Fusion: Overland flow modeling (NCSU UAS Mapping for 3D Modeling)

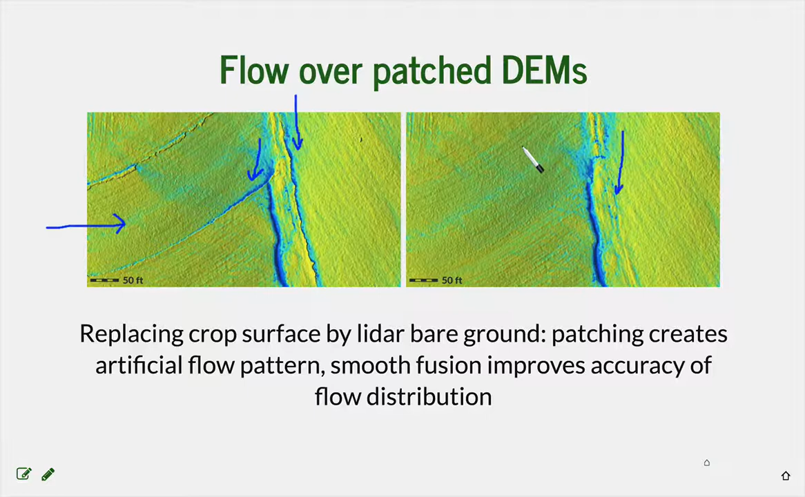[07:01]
So now, uh, now this, uh, uh, this concentrated flow due to that edge just disappears and also here water flows freely through this, uh, uh, bare ground, uh, bare ground area. So here is an example from the, uh, from the assignment when in the first step we just patch, uh, patch our UAS data into the lidar-based model so that we capture, for example, the flow from here and you can see that if you just patch it, uh,
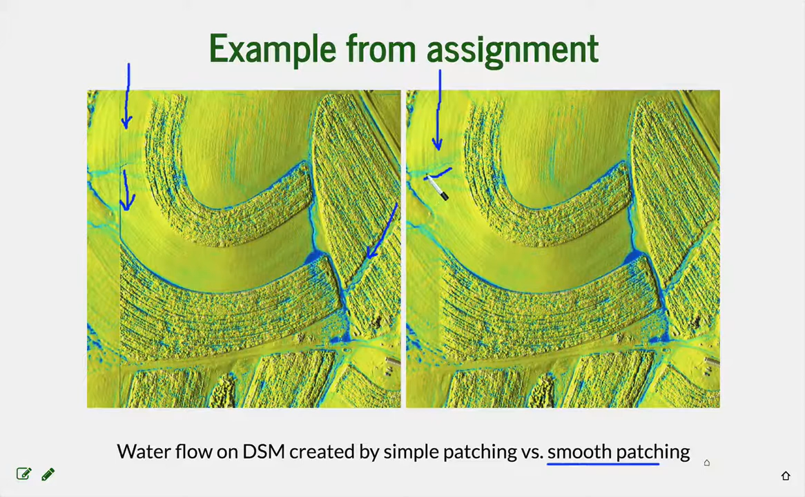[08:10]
So again, we can use smooth patching and that edge essentially disappears, it's smoothed out and we have, uh, uh, flow here along this evolving reel represented in a much more accurate way. And then we discussed this artificial ponding along the boundary with the, uh, with the, uh, crop and we can replace that crop area with a digital elevation model that has, uh, that has bare ground. And then we get much more realistic, uh,
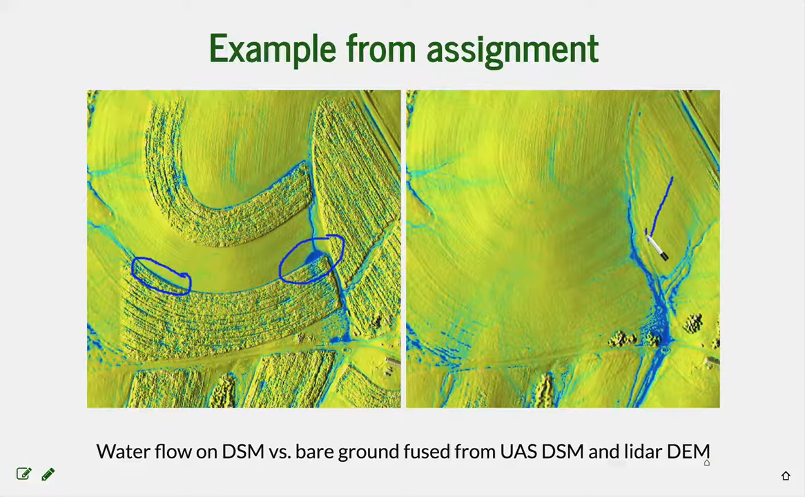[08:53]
uh, surface water flow after the, uh, uh, the fusion with variable, uh, boundaries. So you can see that here essentially this era is now resolved because it, uh, it, uh, uh, we have replaced the, uh, vegetated cover with bare ground.